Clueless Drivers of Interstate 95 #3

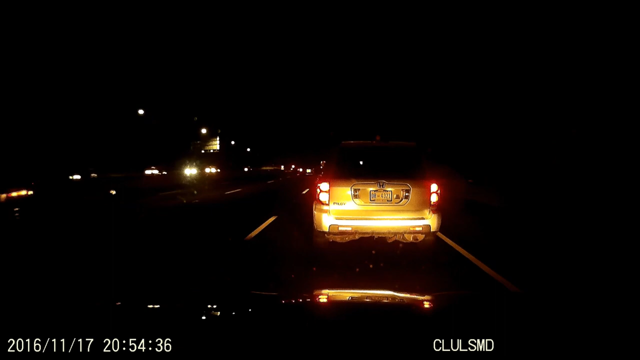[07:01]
God, why are you going so slow? God, you people are slow.